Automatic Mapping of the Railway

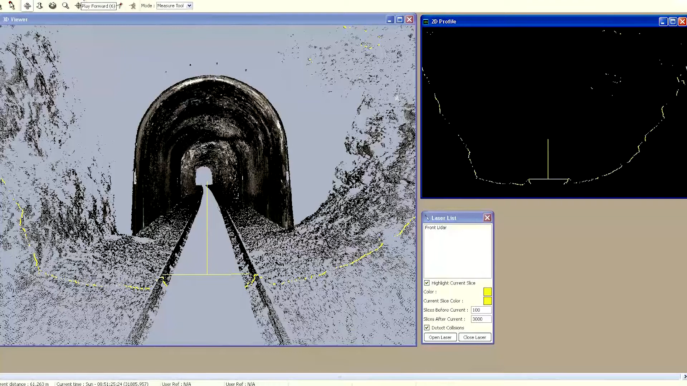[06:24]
Future developments under the Signalling National Innovation Portfolio include integration with laser data,
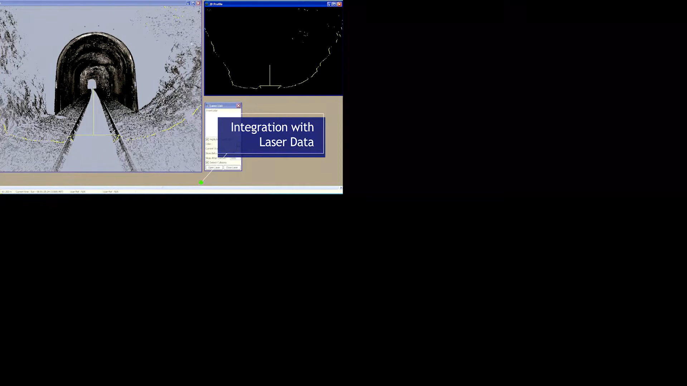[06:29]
the provision of tools and models for constructability assessments,